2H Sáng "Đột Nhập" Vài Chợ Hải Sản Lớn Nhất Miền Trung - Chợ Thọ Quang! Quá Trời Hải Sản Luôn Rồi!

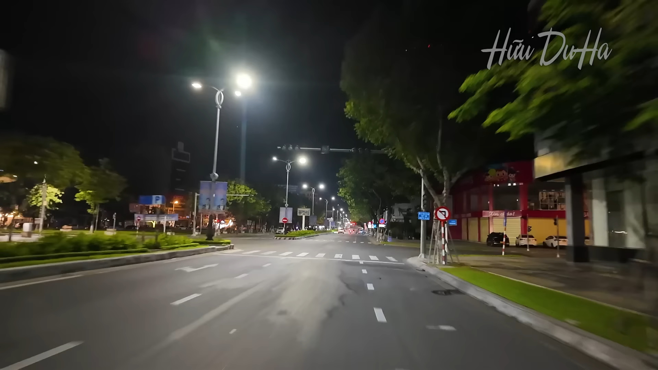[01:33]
Mọi thứ về đêm đi các bạn ơi. Mặc dù về đêm rồi ha, nhưng mà các bạn thấy là vẫn còn rất là nhiều ánh đèn từ nhà của người dân hắt vào ha các bạn. Và ở phía trước của chúng ta mọi người là một biểu tượng khá là to lớn của Đà Nẵng luôn các bạn. Nhắc đến nó là người ta biết ngay đến Đà Nẵng luôn. Và nhắc đến Đà Nẵng và là rất là nhiều người nghĩ đến nó, đó chính là cầu Rồng đó các bạn ha. Không biết là về đêm nó có thắp đèn không nữa ha. Rồi bây giờ Hữu mời các bạn cùng chạy lên cầu Rồng để tham quan như thế nào nha các bạn.
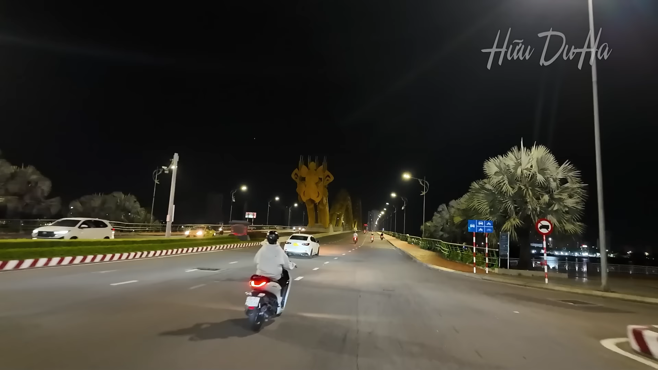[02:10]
Đây cầu Rồng đây các bạn ơi, nhưng mà tối thui tối hù rồi không thấy gì hết trơn á ha. Cái đuôi của nó nè. À, còn bên đây là quang cảnh mọi thứ ở bên cạnh con sông Hàn ở Đà Nẵng hay các bạn. Công viên Châu Á cũng không có bắt đèn luôn. Rồi tiếp tục Hữu qua bên phía tay trái của Hữu nha mọi người,
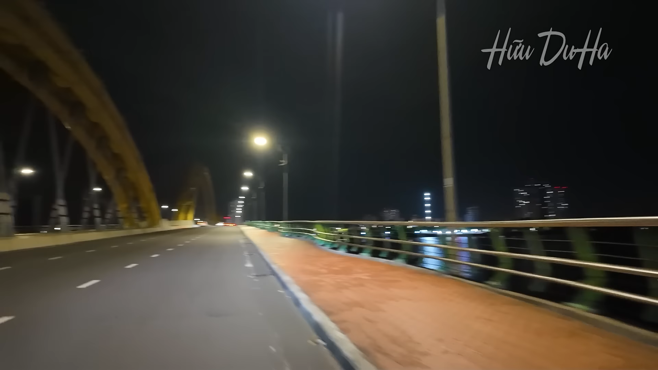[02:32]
để xem thử đây và quang cảnh nó có đỡ tối hơn không ha. Ở đây đỡ hơn chút xíu thôi các bạn.
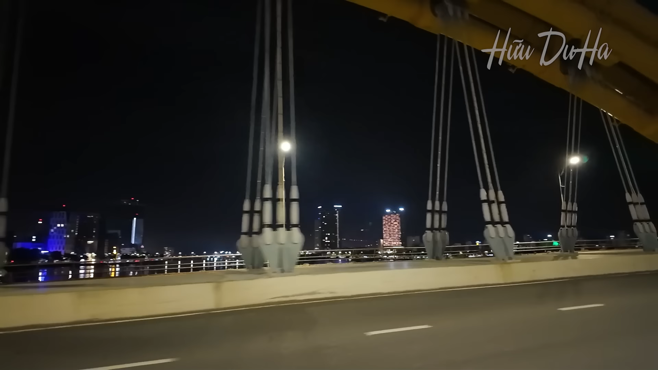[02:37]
Những cái dãy nhà cao tầng họ vẫn còn bắt đèn ha.